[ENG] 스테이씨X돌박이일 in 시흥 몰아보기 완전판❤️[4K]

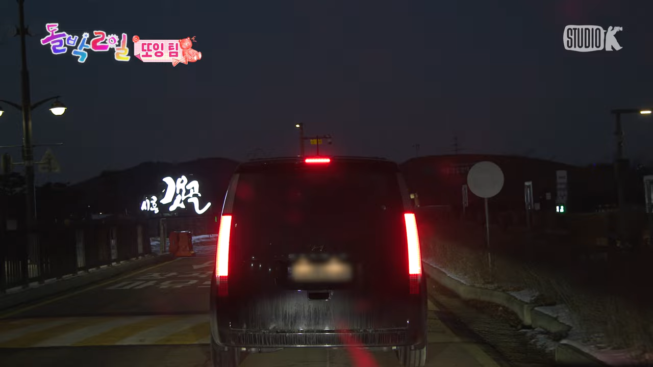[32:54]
오, 얘들아 이제 다 온 것 같아. 갯골? 네. 갯골. 생태공원. 갯골 갯골.